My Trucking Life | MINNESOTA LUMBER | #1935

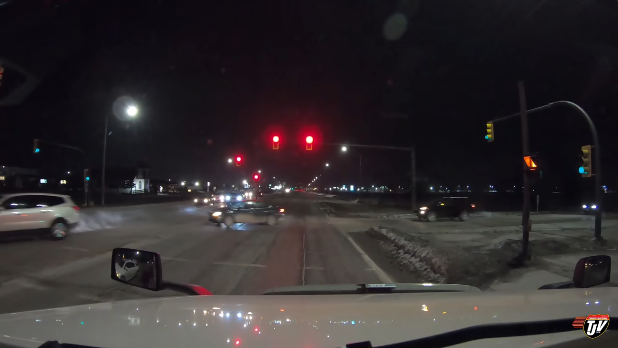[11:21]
I've spent so much time on the road this month. I'd like to sneak in a couple of extra nights at home wherever I can. Doesn't look like there's a big lineup for fuel today. That's good. In and out. Really wanted to be home earlier, but you know, that's the story every time. Where's that guy going? Oh, he just wants to go park right by the door, so he wants to go inside.
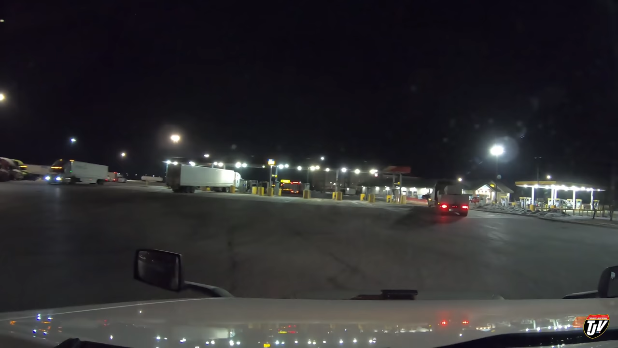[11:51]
He doesn't want to walk. I see. He rushed to get in front of me, too, and cut me off to get in front of me so he could turn in here.
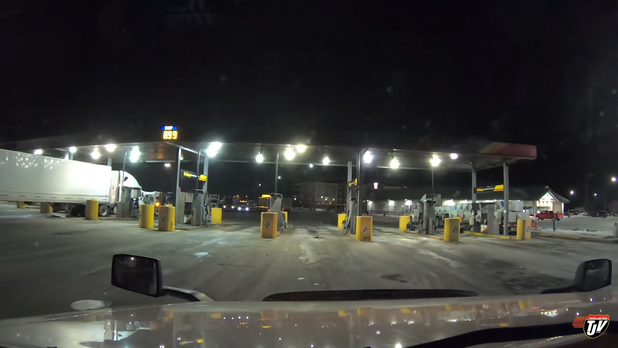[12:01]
Oh, no. No, he's going straight through. Well, what are you doing, buddy? Okay. He's going to go park. Oh, maybe he heard me talking about him. He's going to go find a parking spot.